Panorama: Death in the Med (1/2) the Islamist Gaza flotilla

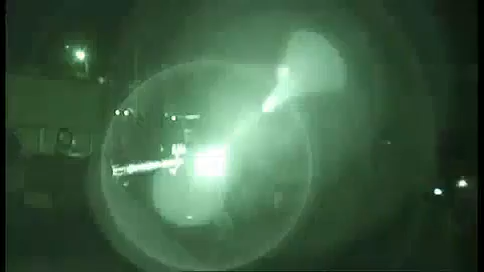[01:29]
Israel says these commandos had to fight for their lives on the ship that night.